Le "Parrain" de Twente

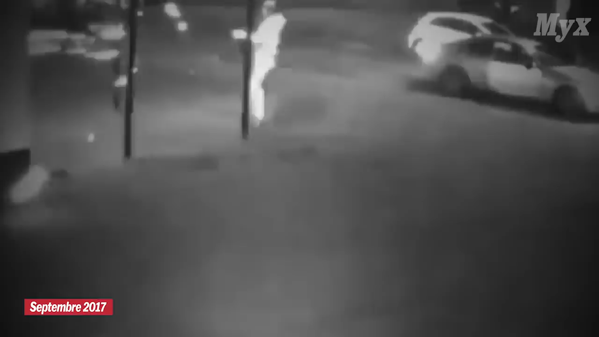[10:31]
Quatre bâtiments ont été touchés par des dizaines de balles une nuit de septembre 2017 alors que deux équipes agissaient simultanément cherchant à semer la confusion parmi la police.